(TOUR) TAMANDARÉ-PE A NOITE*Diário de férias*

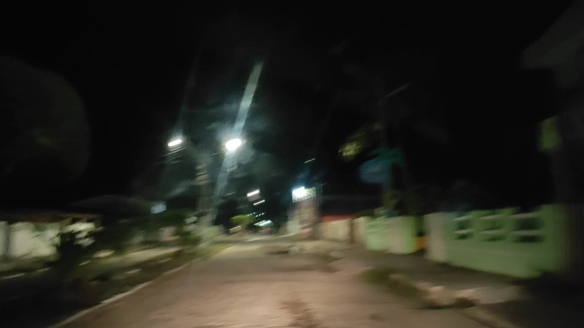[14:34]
Depois saindo daquela pracinha que eu mostrei pra vocês agora, né? Vamos seguindo. Vamos em direção a outra praça.
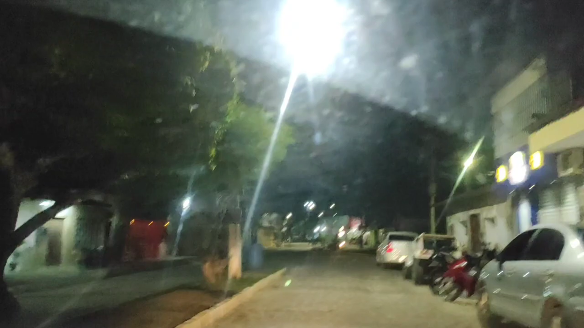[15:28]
Agora, em época de festa, isso aqui se transforma, viu? Isso aqui... Céu. Você não consegue andar direito, não.
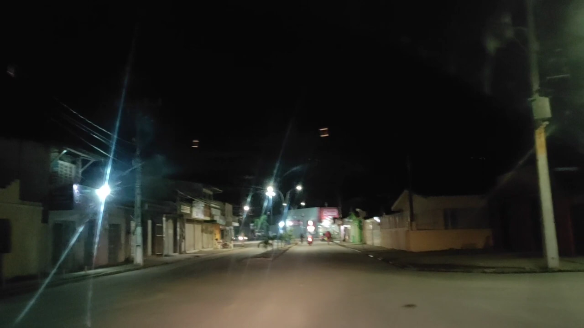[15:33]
Aí vamos entrar aqui, ó, gente. Vamos passar pela outra pracinha.